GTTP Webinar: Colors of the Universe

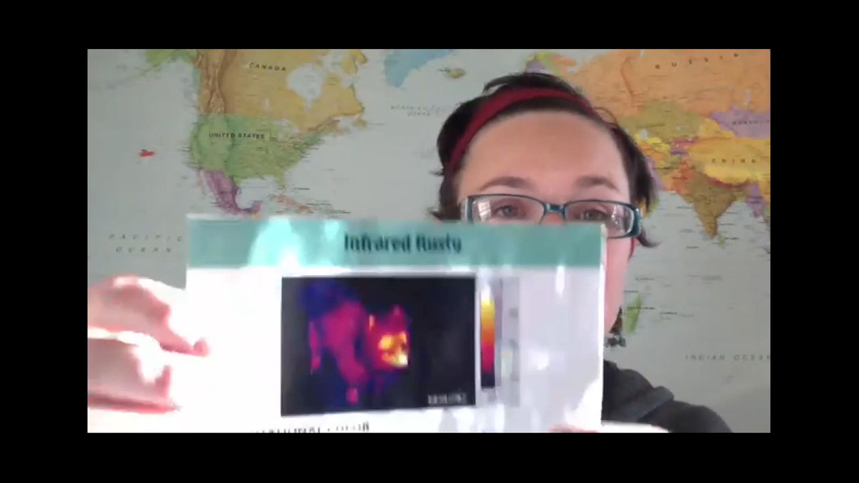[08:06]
This is another picture of Rusty. Wow.
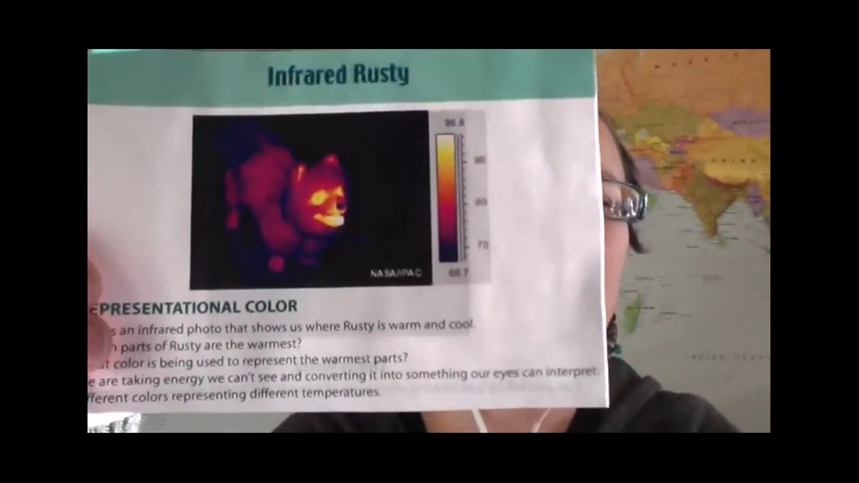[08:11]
Is that a good angle to see it? Yeah. Very, very good. Okay, so now we have a little chart right here that gives us some information.
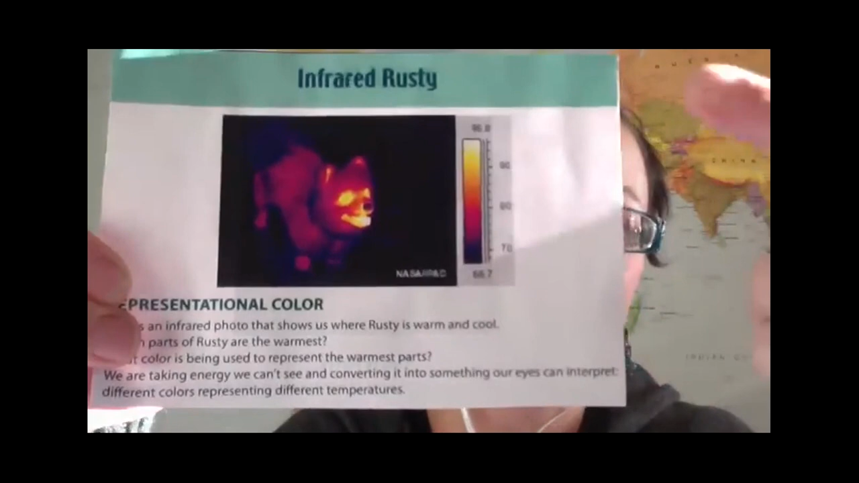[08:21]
This right here, oops, the whiter parts say that it's hotter and the redder parts say that it's colder.
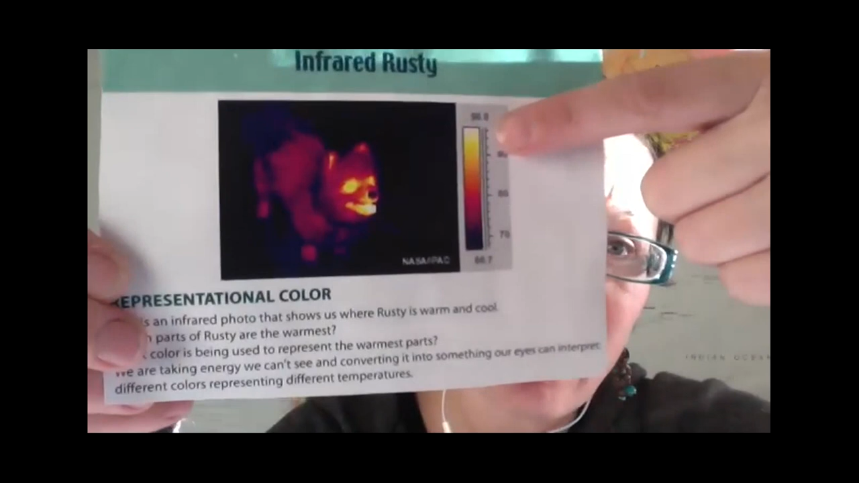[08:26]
So now can you tell what parts are hotter on Rusty?
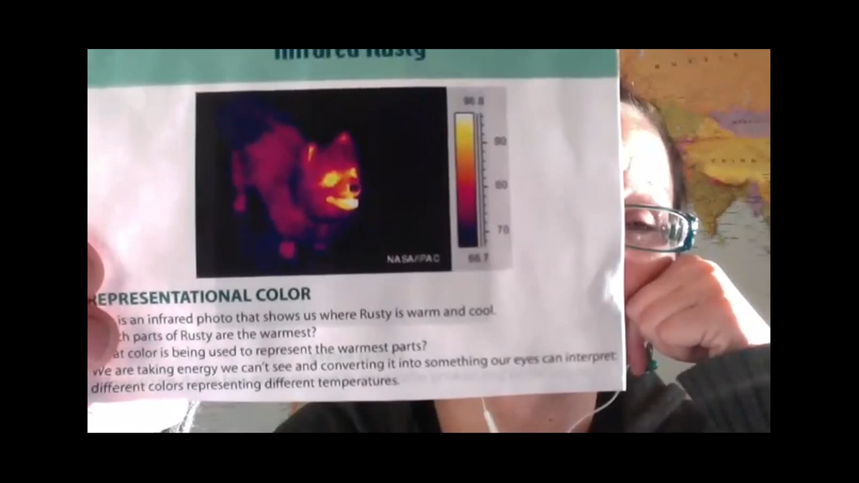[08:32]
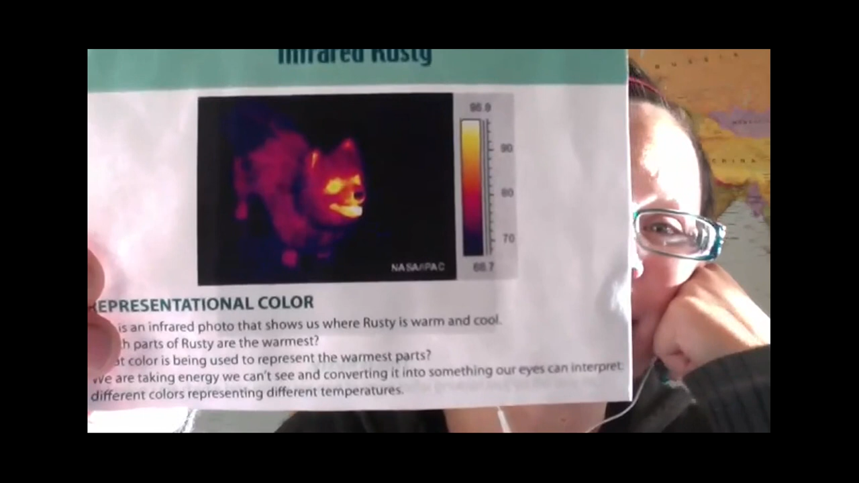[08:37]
Is this the eyes and the mouth? Mouth? Yeah. Yeah. How about what part's the coldest? Can you see?
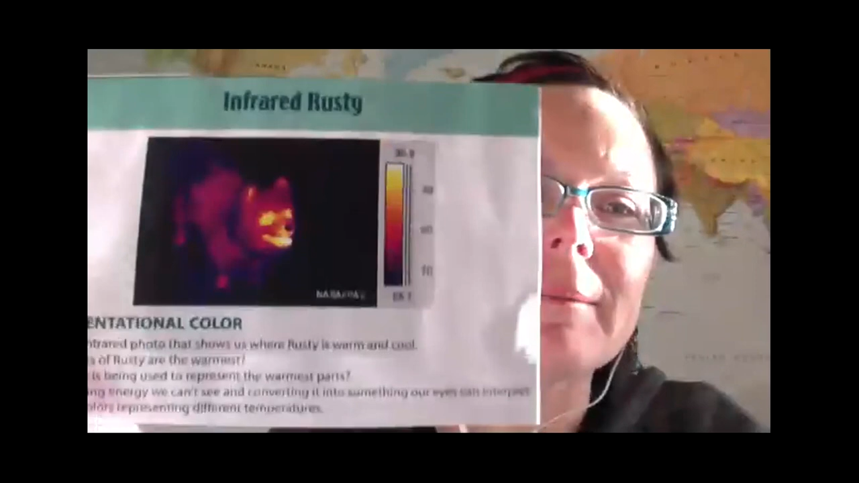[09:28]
which allows us to see heat. So we also take pictures in infrared in the...